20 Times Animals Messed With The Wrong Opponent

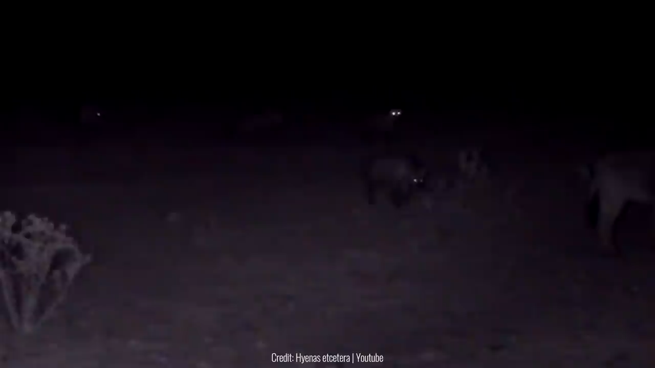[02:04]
But then the light shines on them just right and their eyes glow in the dark. One of them takes a step forward and then some more come close to the donkey, who still has no idea by the way. But then the donkey makes such loud noises that the hyenas think twice and decide not to go through with it. The donkey has established itself as a worthy foe.